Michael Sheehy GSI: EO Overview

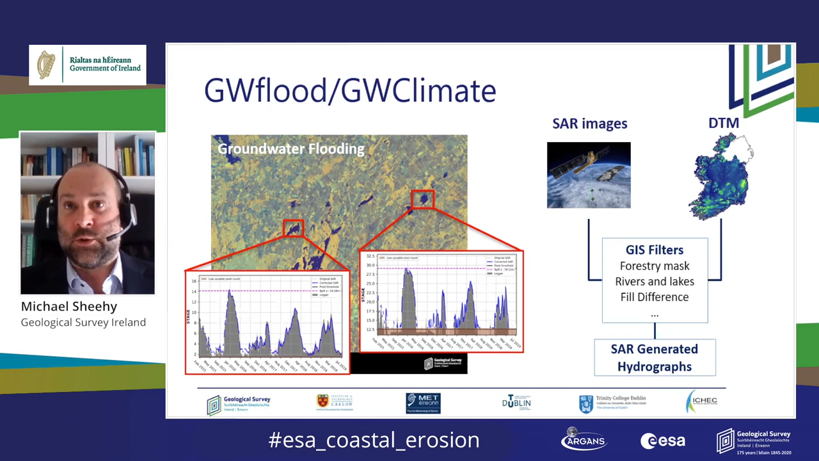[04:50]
And there's a very nice example here showing the grey data of the loggers, the in situ data, and the blue, which is the satellite-derived data and the good agreement between the two. So just a quick recap, GSI long, proud history, collaborate widely,